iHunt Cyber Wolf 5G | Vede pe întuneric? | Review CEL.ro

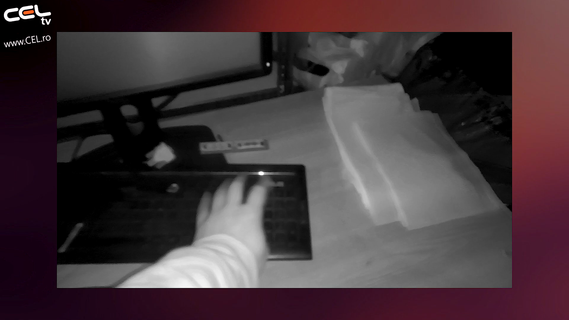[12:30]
obișnuit pe care îl știm noi de la telefoanele obișnuite Este pur și simplu o
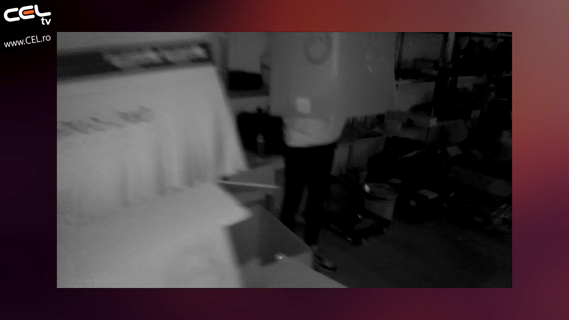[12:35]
cameră ce îți permite să vezi ceea ce este în jurul tău În întuneric cu